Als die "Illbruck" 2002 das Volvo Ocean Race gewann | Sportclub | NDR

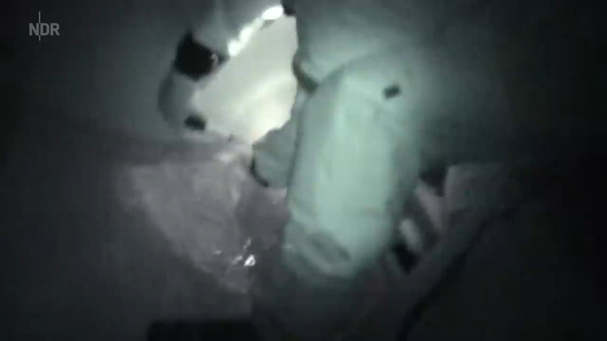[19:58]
In der Nacht nach dem Start, Wassereinbruch im Vorschiff.
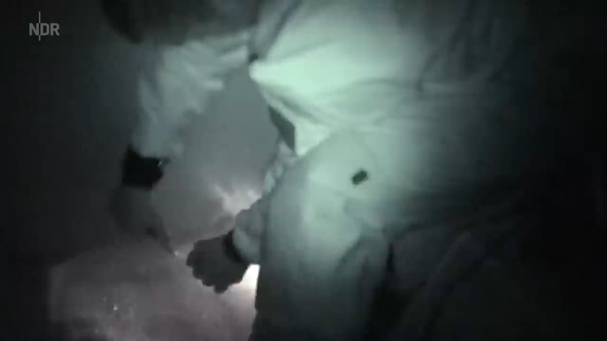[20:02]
Run forward bulkheads are both full to the brim of water. Bows under. Manu bekommen. Mike, we're sinking.
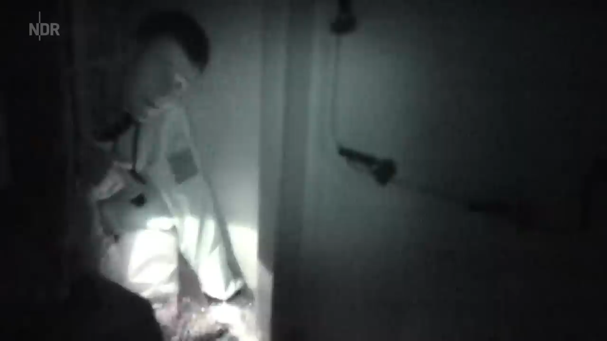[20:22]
Eine Inspektionsluke zum Vorschlag ist herausgeflogen. Die Illbruck droht abzusaufen.
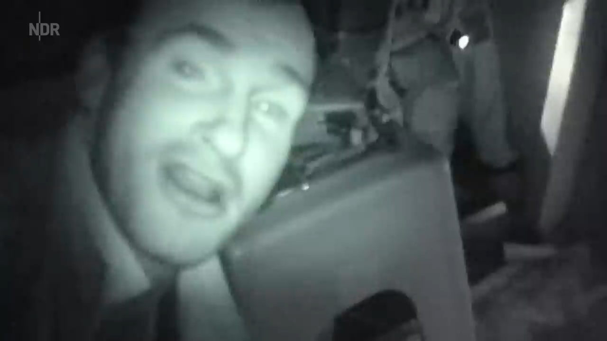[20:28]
Es wird natürlich vorne wahnsinnig schwer. Das heißt, über jeder Welle taucht es tiefer und tiefer vorne ein. Und wenn es vorne runter geht, geht es hinten hoch.
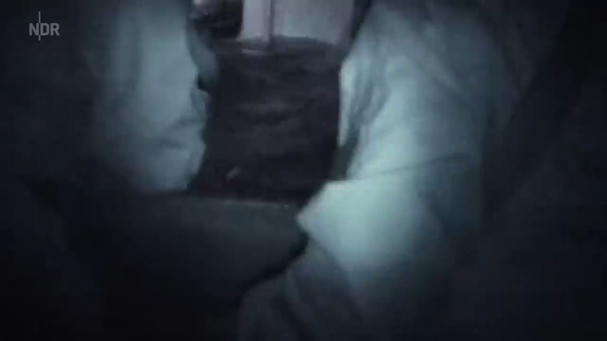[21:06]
Und wenn du Wasser im Vorschiff vorm Shot hast, dann gehst du davon aus, dass da ein Loch drin ist.
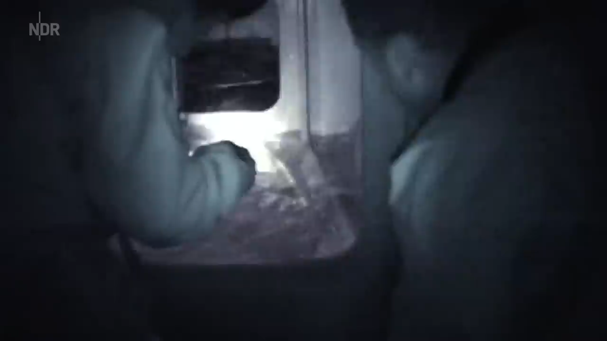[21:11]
Und nicht, dass einer vergessen hat, den Deckel festzuschrauben oder der Deckel einfach rausgefallen ist.